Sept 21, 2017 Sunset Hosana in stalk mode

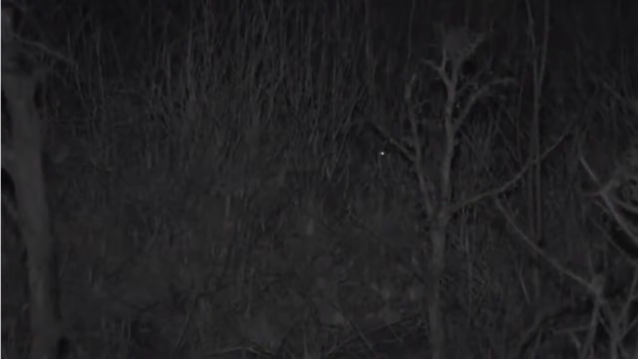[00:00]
he's stalking that and i wonder if he's not going to sneak his way a little bit closer and that scrub here is going to be caught unawares let's see interesting though that he picked it up it was amazing he was just sitting there and he all of a sudden picked up something and just started moving that way and then the scrub is just popped out now and hopefully the scrub here moves towards
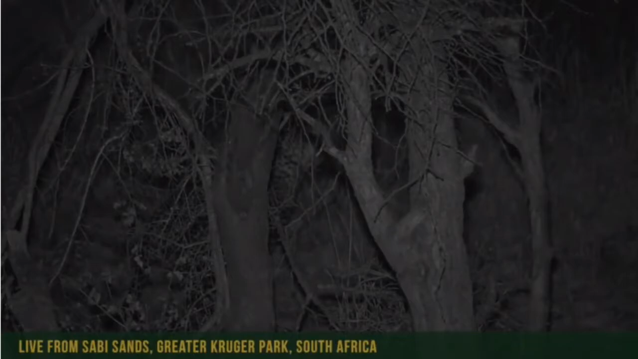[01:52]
animal and it's fast and out of all the animals out here that see well at night scrub hairs are one of them so scrub is also do see very well and so he's got to be a little bit aware of that and and that's why he's taking his time it's about patience and this is what he has to learn as a leopard is a leopard is an ambush predator it's not a rushing predator like a cheetah or a lion in those sort of regards it's it's more an ambush it needs to wait it needs to hold tight and wait for that exact opportunity there now the scrub has moved a little bit you see how careful he is with his feet placing them delicately and ever so
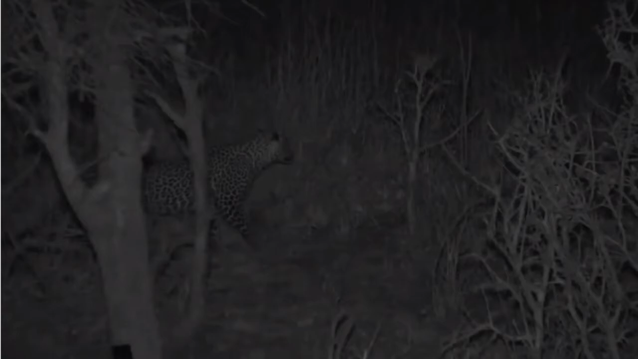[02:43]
places his front foot there we go see how he's watching look at how that back foot comes down slowly i think maybe the scrub hair has run off a little bit because his movement is quickened slightly like i say i can't see anything i have no idea where the scrub is gone but no lights at all so difficult for me to see what's happening okay i can see the scrub here now
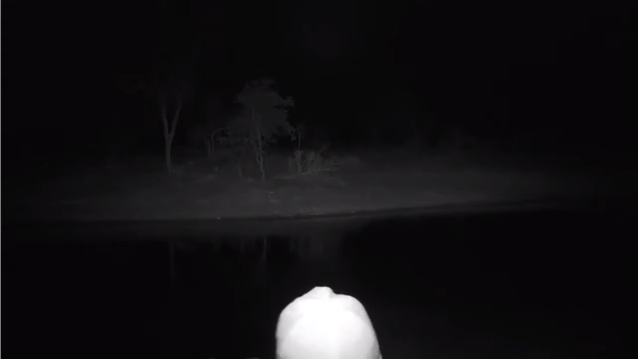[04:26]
i'm right across the dam on the other side so i just want to go up onto the dam wall itself and we shouldn't have any issues
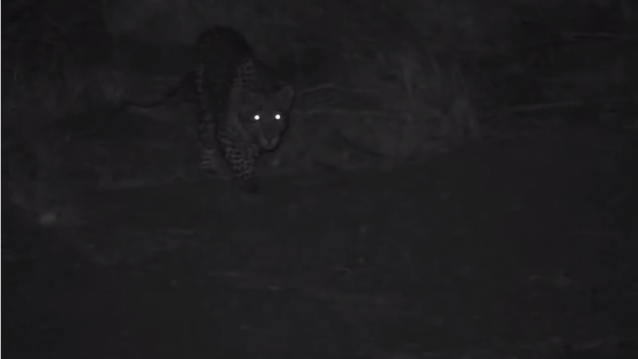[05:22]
how cool is that with the infrared and his lights glowing as he's stalking down towards the water look at how he's slowly but surely making his way checking his movement every now and then where's the scrub here i don't see it somewhere here the way he's stalking he can see the scrub here i honestly have no idea where it is must be somewhere in this little clearing
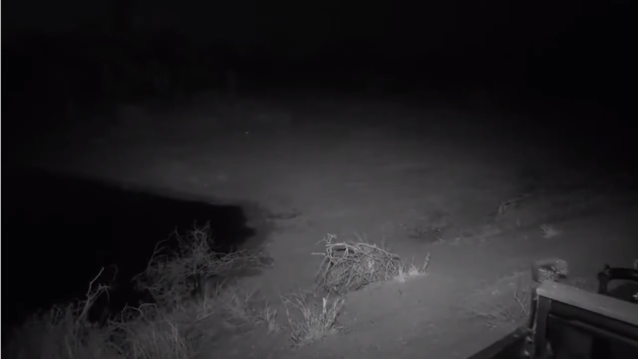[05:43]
but i think let's carry on with him we would normally be wrapping the show now but we're going to extend just to watch hosanna hunting and try and see if he doesn't catch himself a meal the way he's walking and stalking how cool is that it's just that much more sort of hectic with his eyes glowing it's so much more airy imagine that stalking you in the night and you saw that coming it's enough to make people have nightmares but so cool look how he's just focused
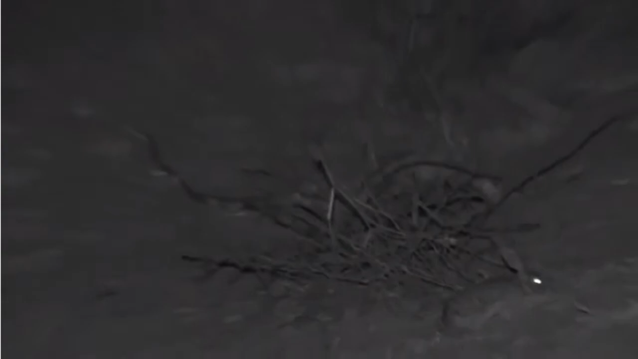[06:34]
obscuring itself with that branch so he can then stalk you can see he's got a long way to go though to get anywhere near and it's completely open so it's not like he's hidden but he's going to try he's going to try and keep coming and keep using that to be able to see in this infrared light the way that the eyes catch it and they glow a little bit really helps for us to be able to track both of them so we can see the scrub here on the bottom right leopard on the on the top left and hopefully he's going to slowly but surely make his way down towards this area
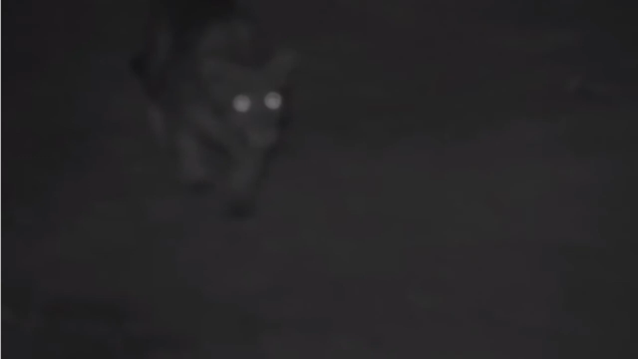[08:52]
how he waits for the scrub here to put its head down before he takes a step look at that that is just patience and control at the end of the day this leopard his tail his everything is twitching he's he's excited but he's controlling every little bit of that as he stalks towards the scrub here and it is an exercise in
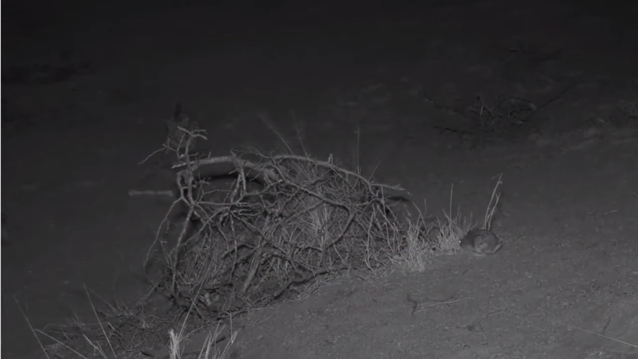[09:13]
complete patience and how a leopard goes about its business we all think that cat and stalking is easy and that these guys have it quite easy when they stalk but you can see how much patience how much exercise how much energy is put in and you see how he's working it out he's trying to work out the scrub is listening so let's stay there now just wait for the scrub here to feed and he's frozen look he knows now a movement might give him away
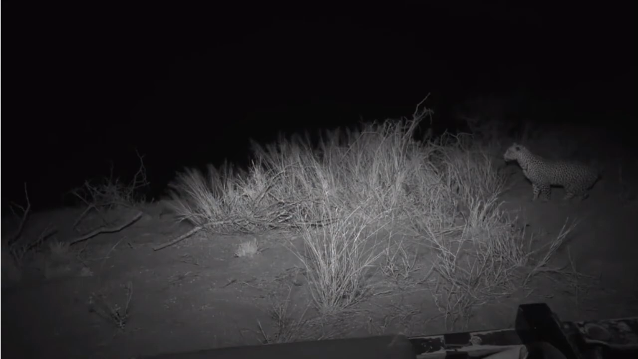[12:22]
like loading a spring loaded machine so he's getting that so that he can do this big pounce over the top and then rush towards that scrub here no he's decided just a little far he's going to come around the grass instead that's the way to do it asana hopefully he doesn't end up in treehouse dam there we go there we go no he missed it he unfortunately slipped down the bank and into the water and the scrub here got away oh no sorry boy not only did you miss your dinner but you got wet as well